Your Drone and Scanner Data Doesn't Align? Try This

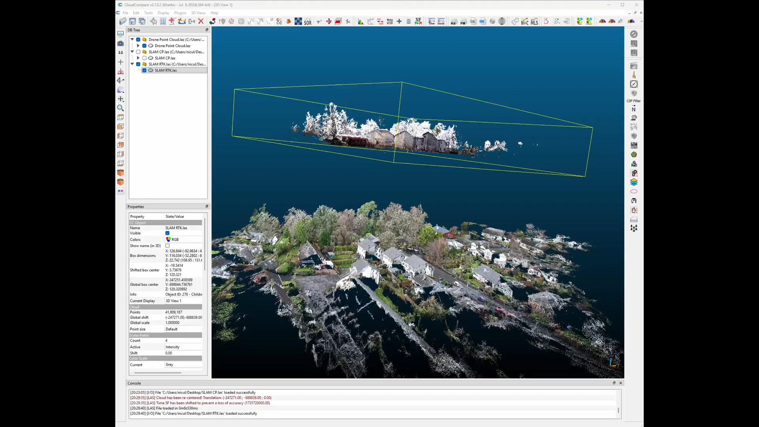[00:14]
don't line up they don't match and what look like an easy workflow suddenly becomes a problem this is where most people get stuck because collecting
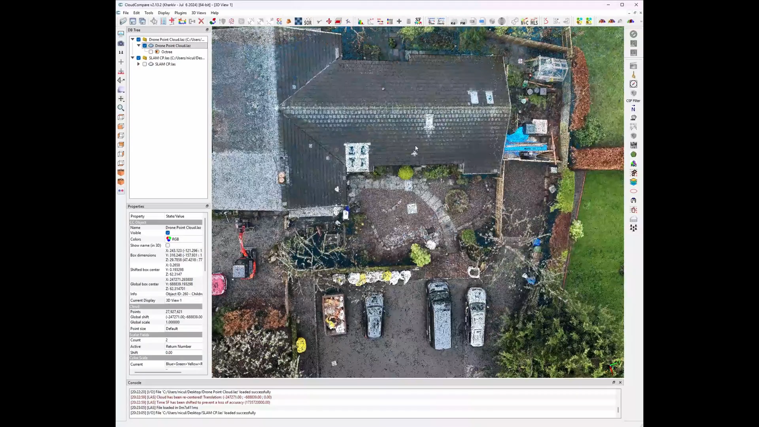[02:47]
once everything is processed you import both point clouds into cloud compare and
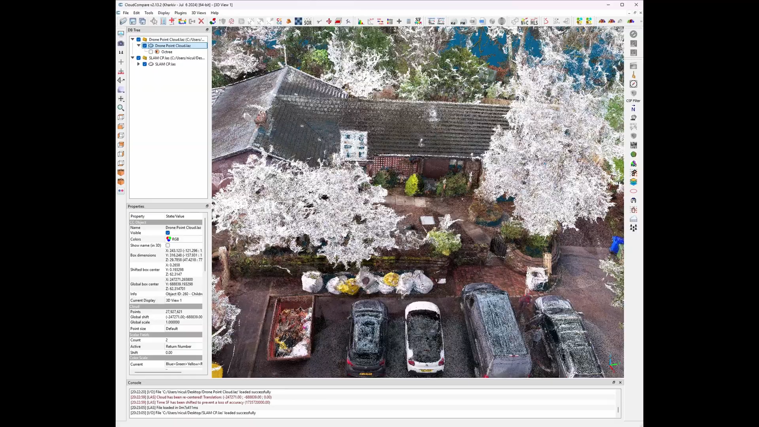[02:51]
they slimply line up no pushing clouds around no guessing no hopping is good
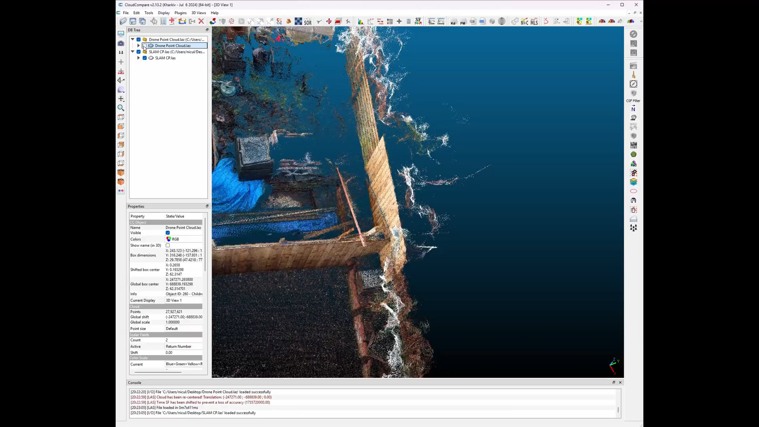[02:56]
enough this is the difference between capturing data and actually serving now not every project needs this level of accuracy
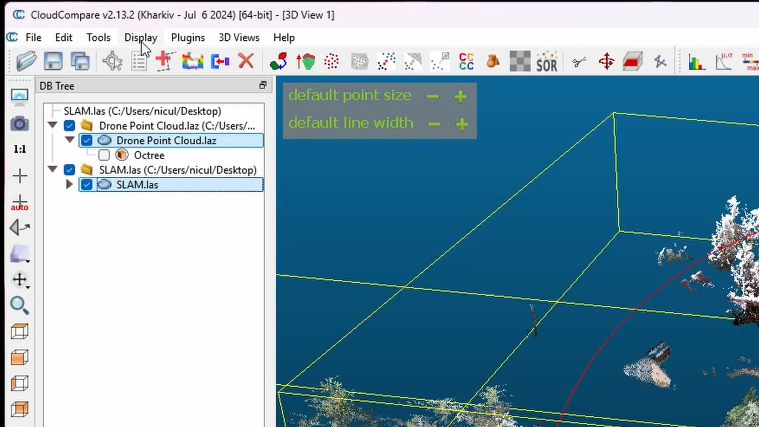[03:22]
import both point clouds into cloud compare and use the registration tool to align one cloud to another you
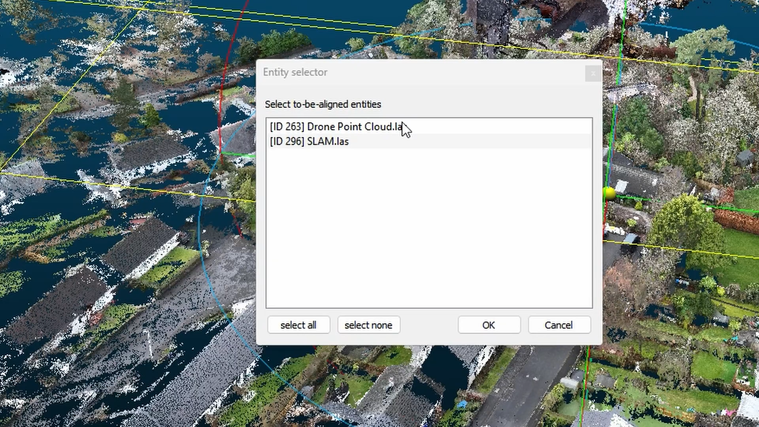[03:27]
select the point cloud that
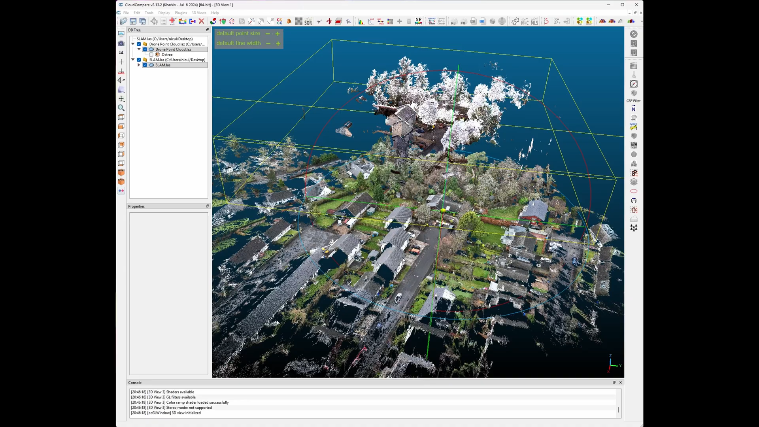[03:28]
you want to align after you will choose minimum three
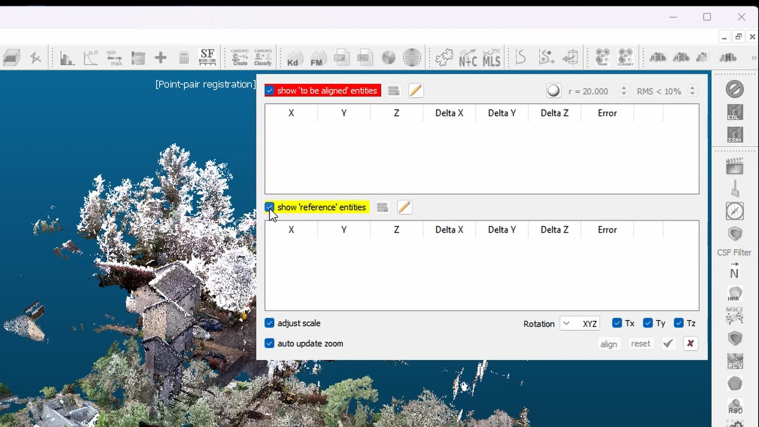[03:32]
features that appear in both point clouds in
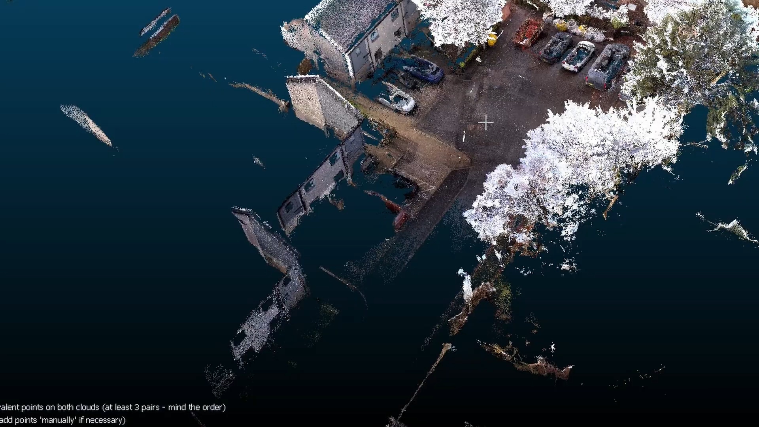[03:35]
my case
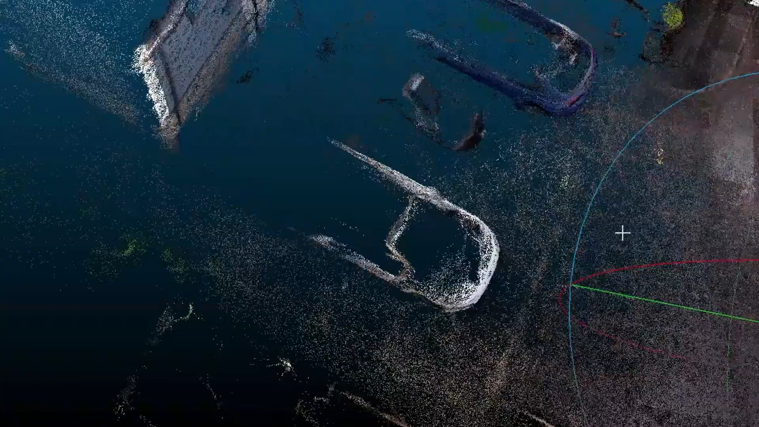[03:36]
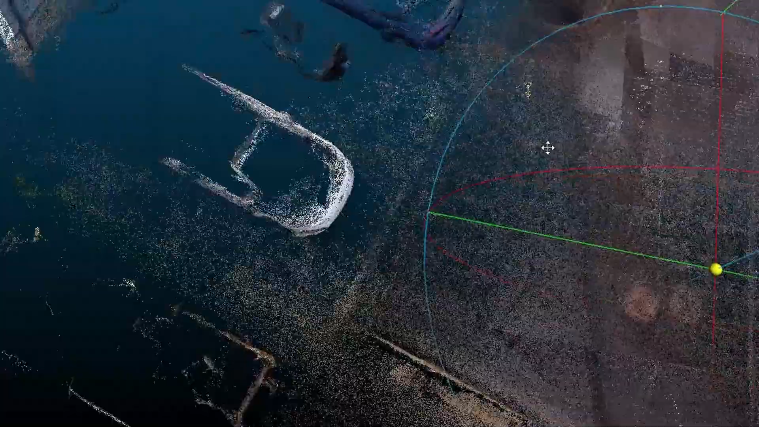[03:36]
let's take this manhole cover a building
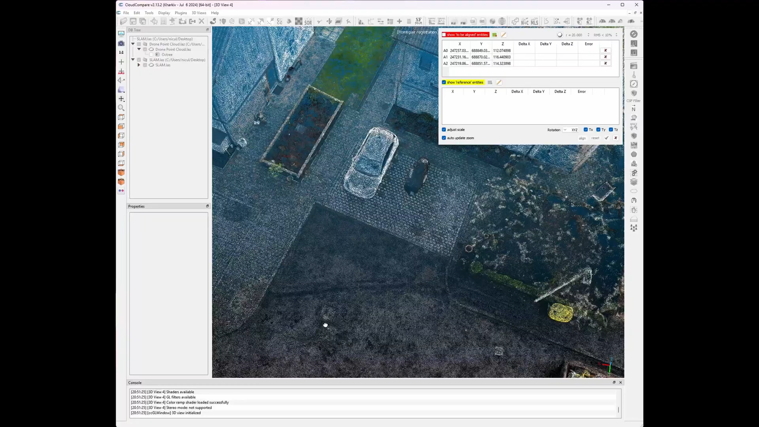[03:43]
out those reference features are the better the results will be you will always get an
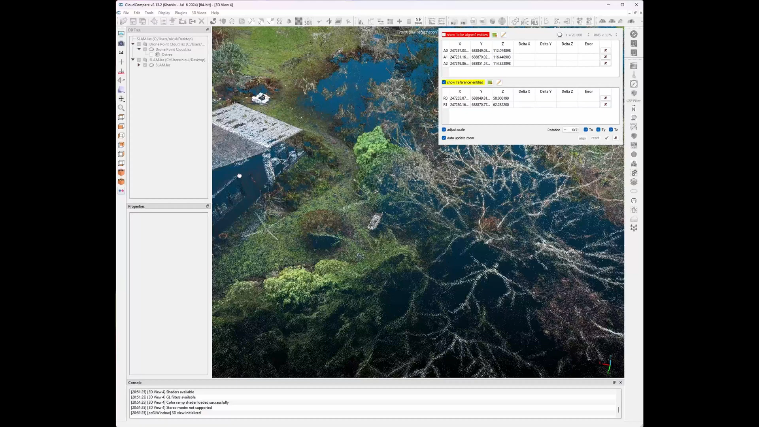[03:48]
alignment error and that's normal this method becomes more accurate the more reference
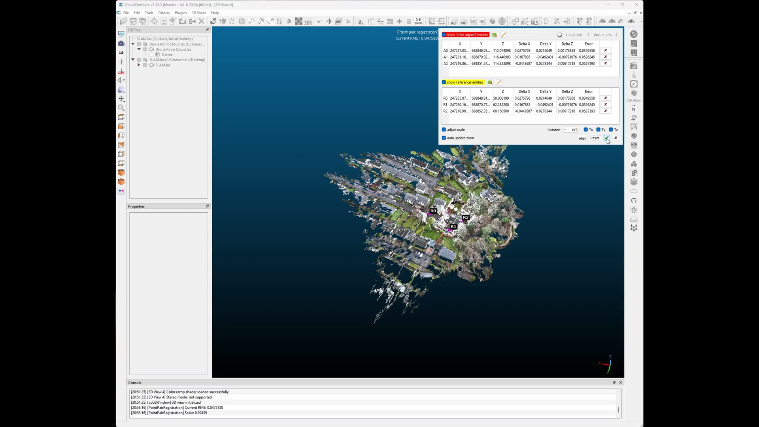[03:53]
features you use but it's important to be honest about what it is this is a visual alignment not something that i would use on my everyday survey jobs